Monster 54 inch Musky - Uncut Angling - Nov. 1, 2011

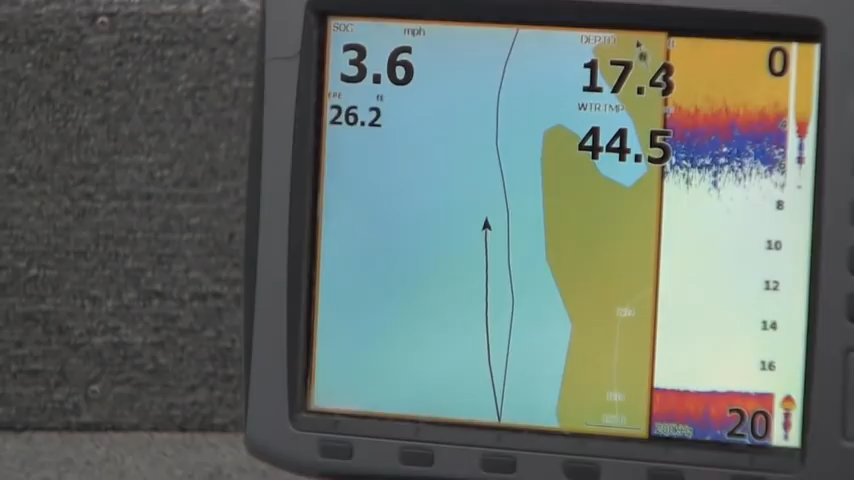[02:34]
On screen: speed 3.6 mph
So he's always on new water here. GPS is nice for that because it shows you where you're going but it also shows you where you've already gone.